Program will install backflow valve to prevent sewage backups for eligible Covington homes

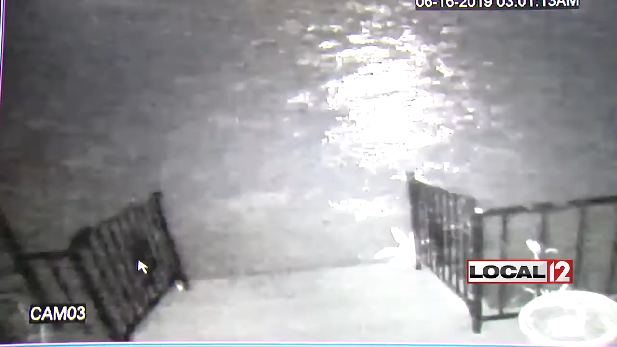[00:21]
Parts of Covington flooded during an extremely heavy rainfall last June.